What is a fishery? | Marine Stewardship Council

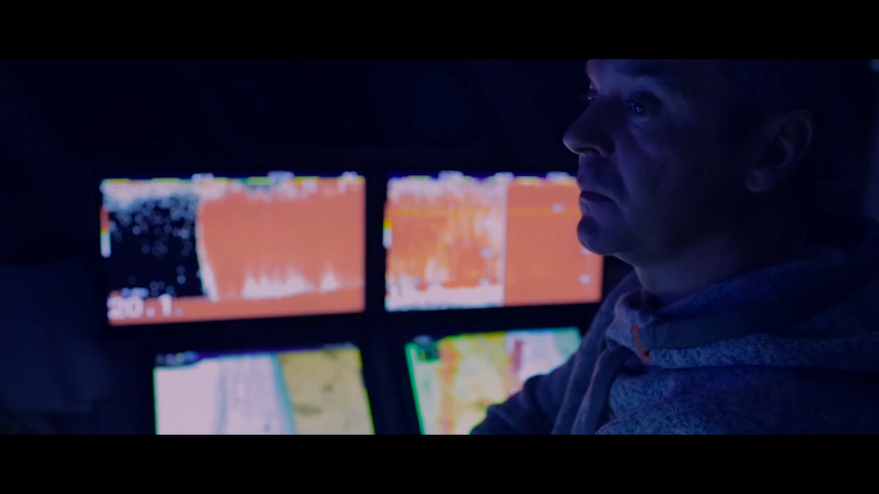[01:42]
All these screens tell him everything he needs to know to catch the right amount of fish.